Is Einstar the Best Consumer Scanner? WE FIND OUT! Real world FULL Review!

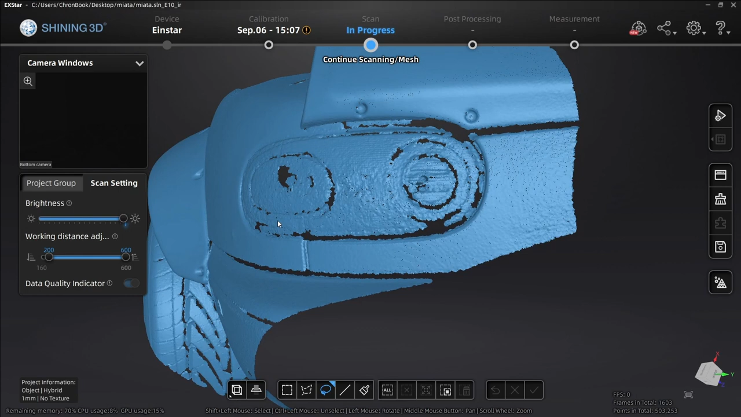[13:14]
we could have gotten in, we could have captured all of this detail. Okay, this was the most rugged scan. I wanted to show you how this works in the most ridiculous environments.
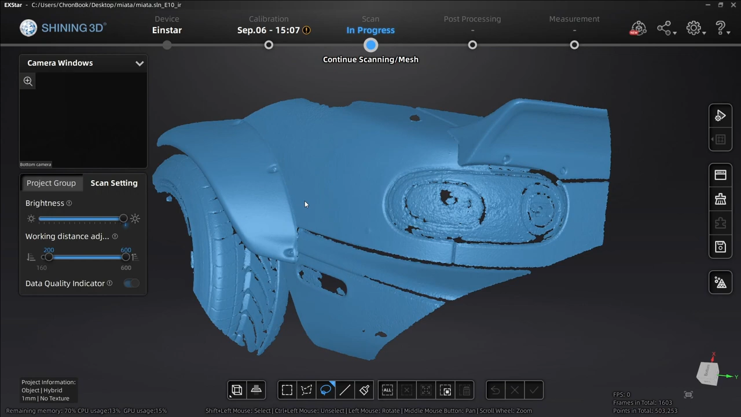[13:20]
And still, we picked up very high quality data. I mean, we have the rivets. Okay, right there.
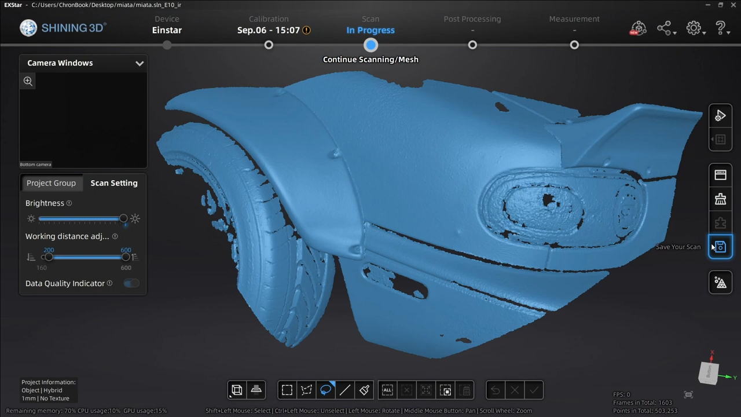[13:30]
We're going to go ahead and we're going to now mesh the model. You can choose a few different ways to mesh your model. You can do unwatertight, semi-watertight, and watertight. You can choose different filtering options, smoothing options, remove small floating parts. You could simplify it. And there's a whole bunch of different other parameters you can mess with. Fill the holes and remove the spikes. So, we're going to go ahead and just let it eat on the stock settings right here on a semi-watertight model. And we're just going to hit apply.
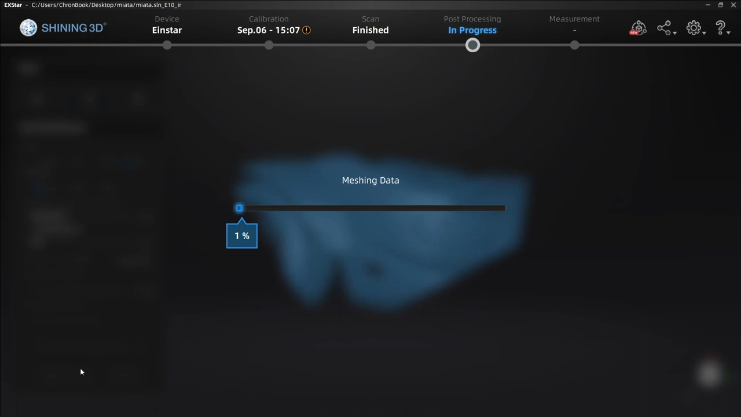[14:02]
All right, guys. And you can see now that we have our meshed model. It has smoothed. It has tried to fill some holes.
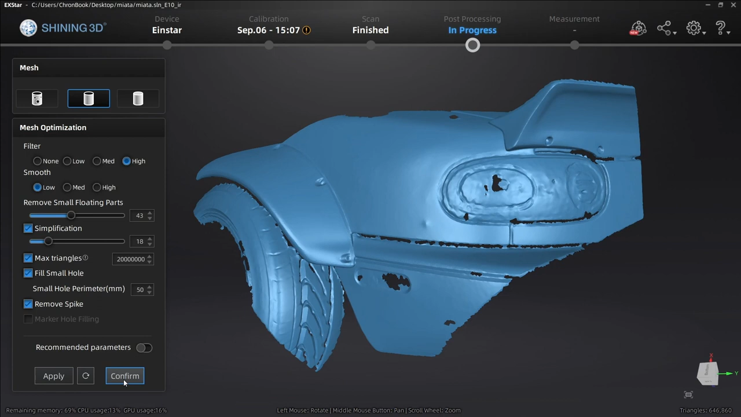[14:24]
And it's looking pretty decent. Looking at our flare, it's looking pretty decent. But let's go ahead and just hit confirm. I'm going to quickly pause recording. And then I'm going to jump back into this inside because it is raining on me.
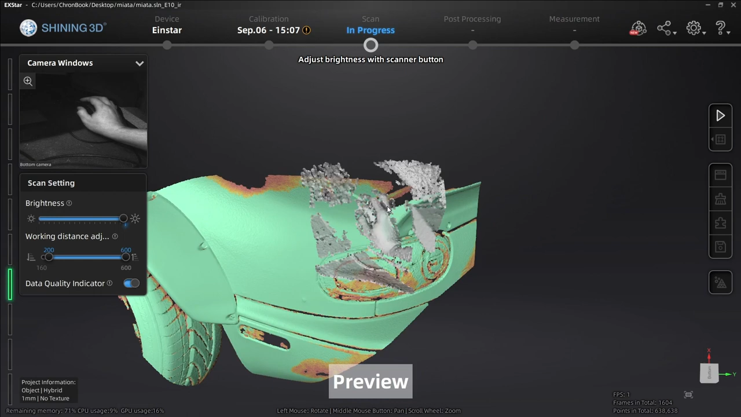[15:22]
We can see where our data was good and where our data was bad with your data quality indicator right here.
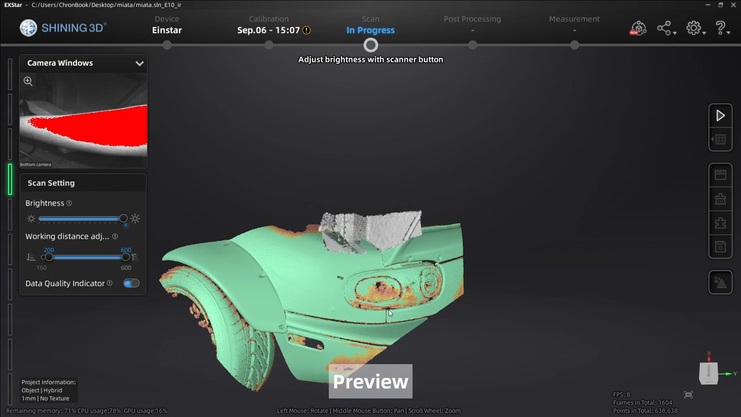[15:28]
So, let's get into this taillight real quick and try to get a little bit better data. The rain is starting to hit.
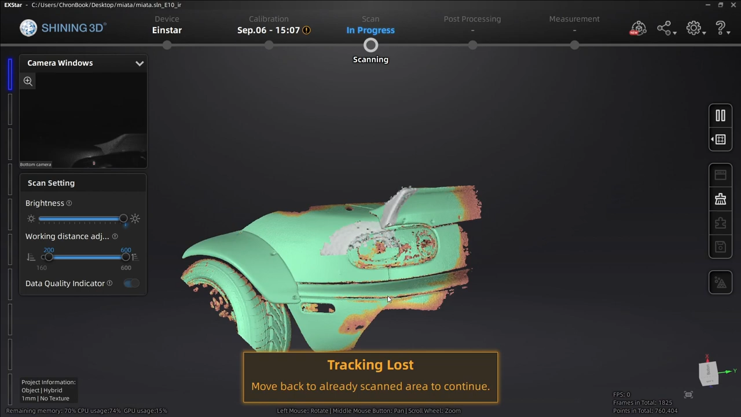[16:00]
But I think we've got a little bit more data. All right. So, let's go ahead in here and let's see the data that we got really quick.
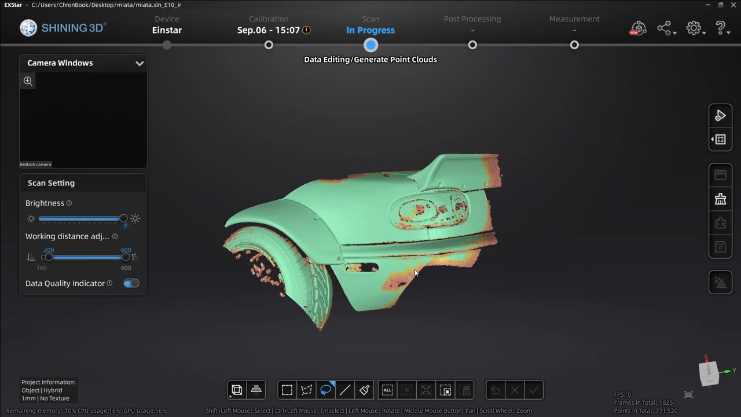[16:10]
We're going pure savage mode, guys, out here.
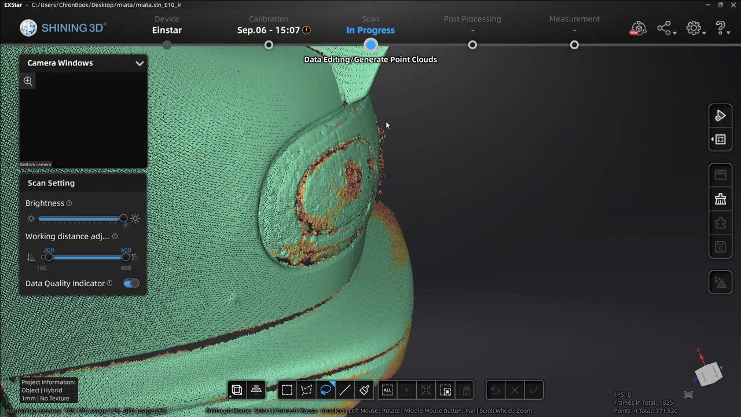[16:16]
Let's do it. We've got a little accessory data here. We can clean this up real quick with our lasso.
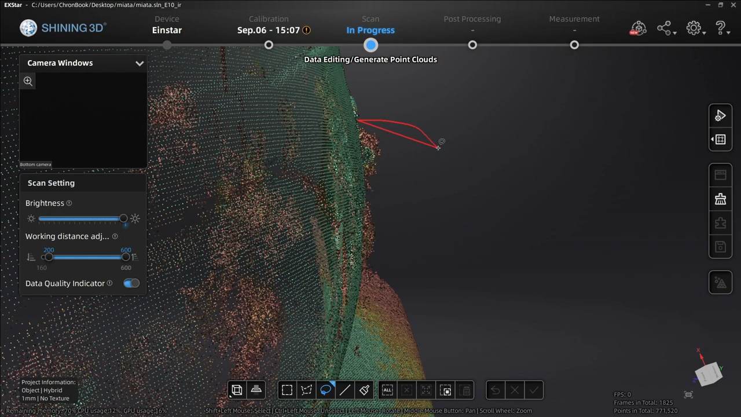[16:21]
Let's go ahead and chop that away. Let's go around here. Look at that. You see that data? It's kind of easy to find. You just go like this and chop that away. Okay. Let's delete that. And let's go here. Let's chop that away.
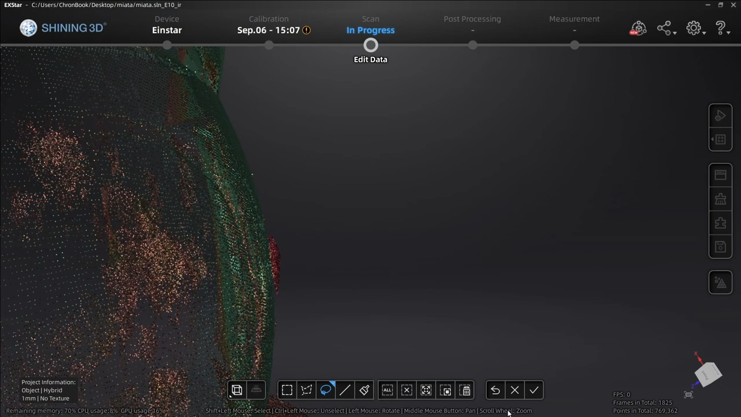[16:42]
Let's delete that. Okay. Now, we're going to go back out.
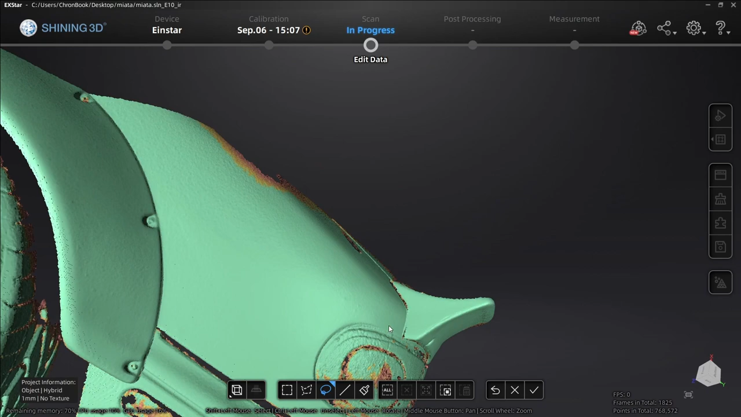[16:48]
And, I mean, we cleaned it out. We got a little bit more data, not too much because of what we're dealing with here.
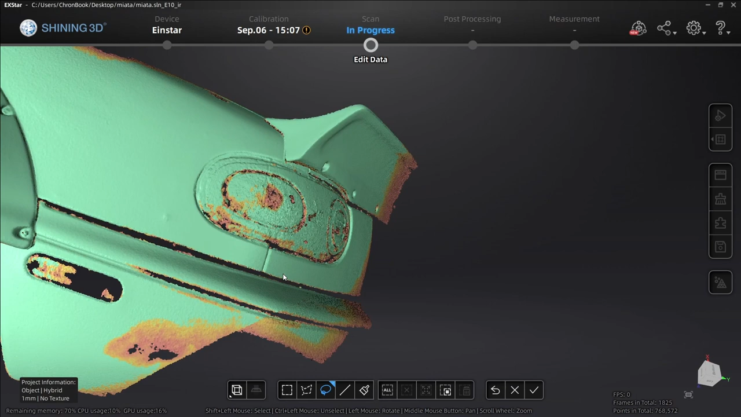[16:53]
But let's just go ahead and apply the edit.
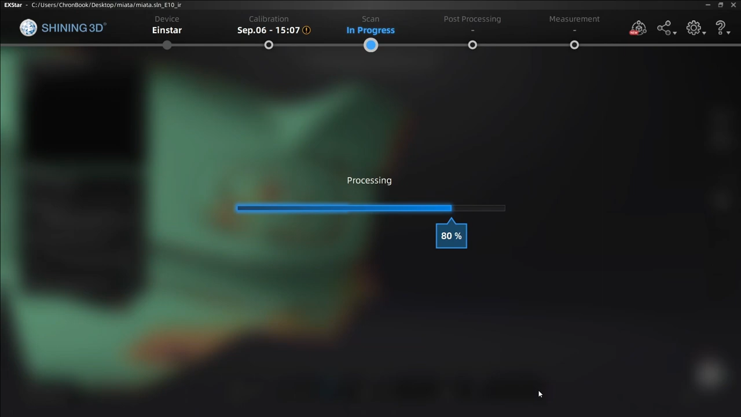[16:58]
All right, guys. Now that we have applied the edit, we can go back through our same progress here.
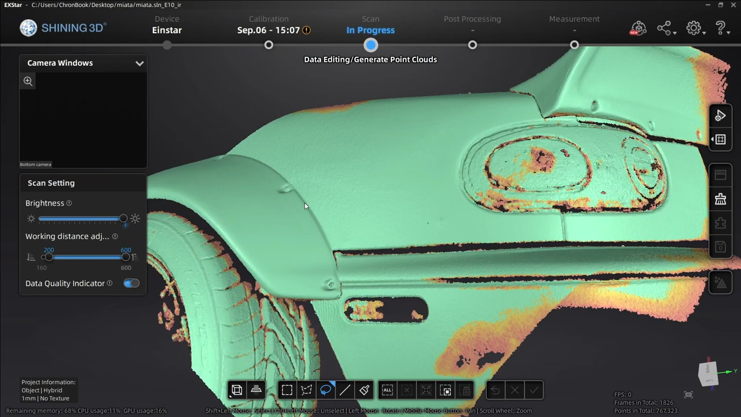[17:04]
Through our same process here. I'm sorry. And we can generate our point clouds. All righty, guys. Now that we have generated our point clouds, we can go ahead and mesh our data.
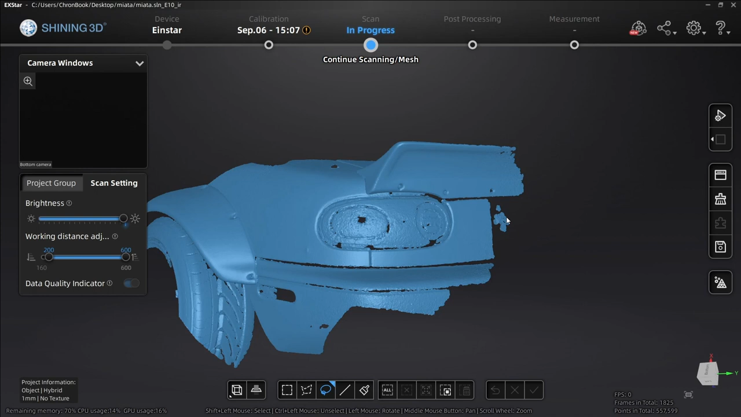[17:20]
Let's fill the holes. Let's just up this because we have some pretty big holes. Let's just go 100. Okay. And let's just go medium on the smoothing. And let's just make it look really model-y.
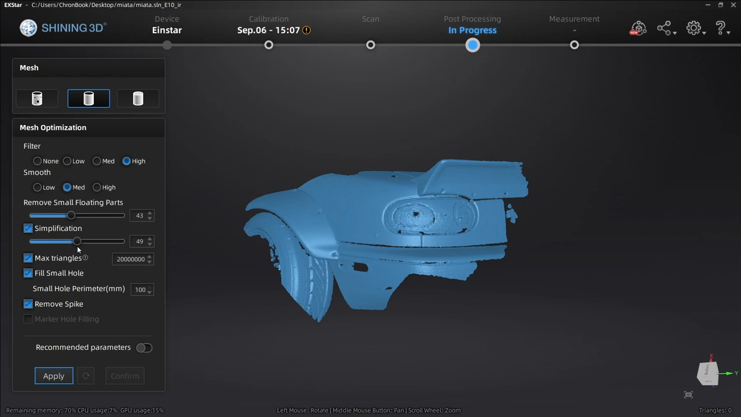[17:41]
Let's apply this. All right, guys.